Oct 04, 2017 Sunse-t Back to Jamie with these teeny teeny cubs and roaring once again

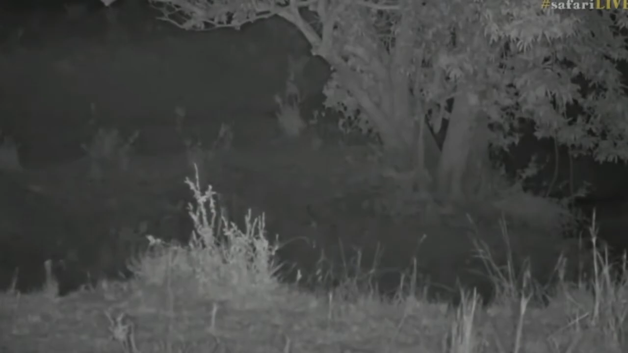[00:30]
Oh, you tiny thing. Is your mom just too busy socializing with the other lions, eh? Busy talking to them, aren't he listening to you? Oh. Oh, baby. Mom's probably here.
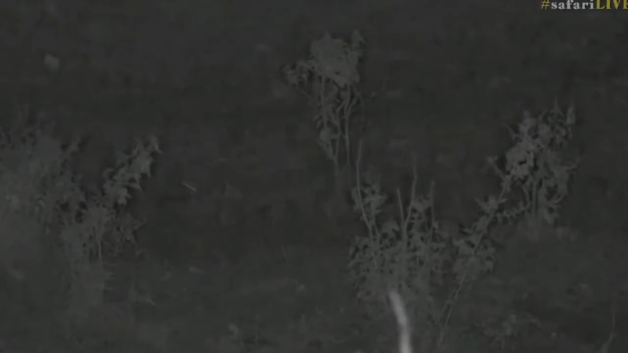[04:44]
Now, this little cub is only, I would say, now looking at it, maybe about two weeks old. But, that... Julie, you say such tiny people roars. I know. They are utterly adorable. Mom is roaring somewhere just off in the bushes up at the top there. There is another lion coming up behind me. In fact, I think it's going to slink right past us at some point. She's been roaring as well. And this little one is being chocky and contact calling desperately to me.
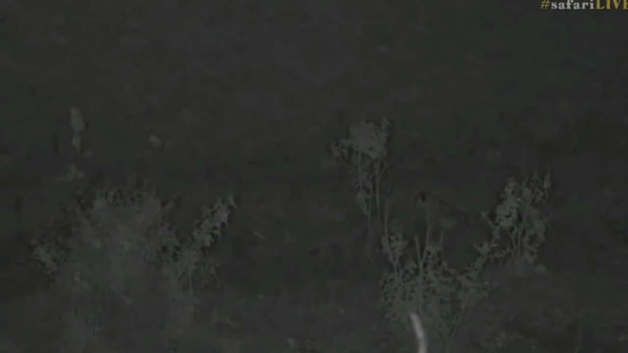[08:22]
Oh, it's a lion cub with such a big voice. And I know. Of course, mom has to practice tough love.
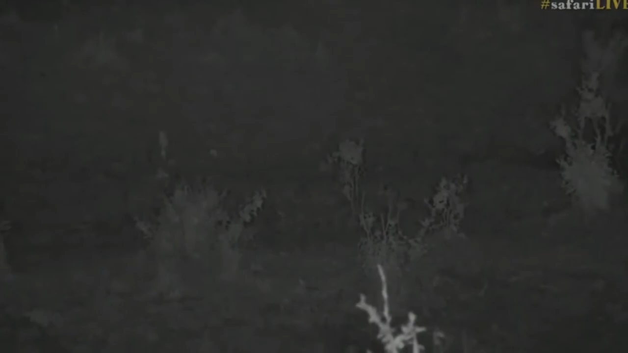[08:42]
And the wilderness is harsh. And I feel sorry for this little one as well. It's a yowling disk before mom still hasn't come back to it. But you're right, tough love is a thing. And mom has got to feed herself. What's that, mom? Hey! Mom! Here she is, well spotted on Manu's behalf. Mom? You have got a yowling little cub down there. I think it would really like a meal. I think she's just having a break, folks.